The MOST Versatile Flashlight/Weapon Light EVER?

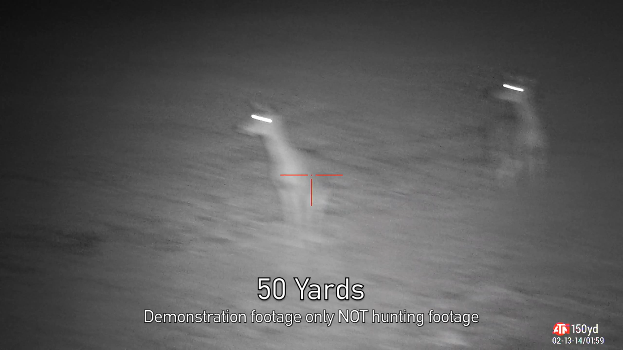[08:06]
now while walking around with the night vision optic to get
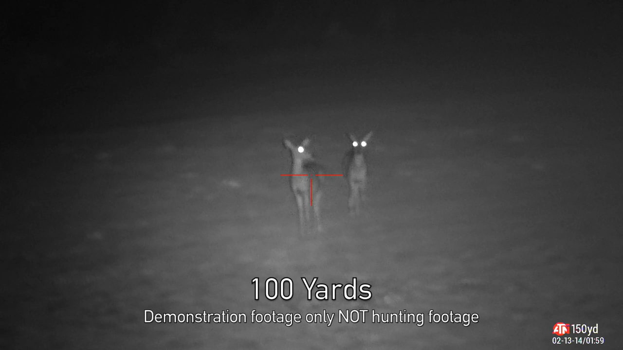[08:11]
some test footage for you guys at night i happen to find a nice group of deer to volunteer for some different ranges so as you can see as far as 150 yards and then pushing it out as far as
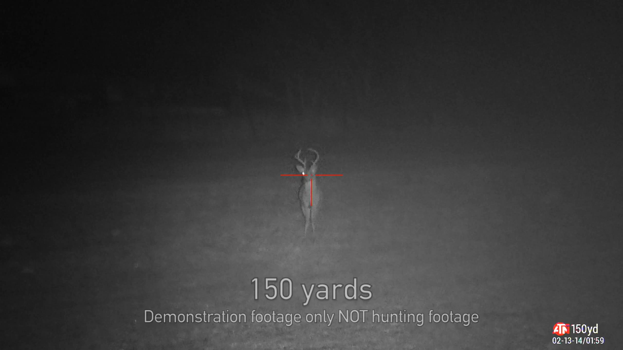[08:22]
200 yards your target is still easily visible and identifiable with the infrared illumination head
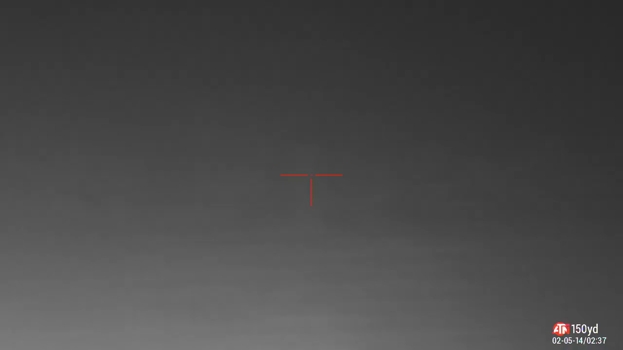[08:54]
to be expected the ir was the most affected by the fog but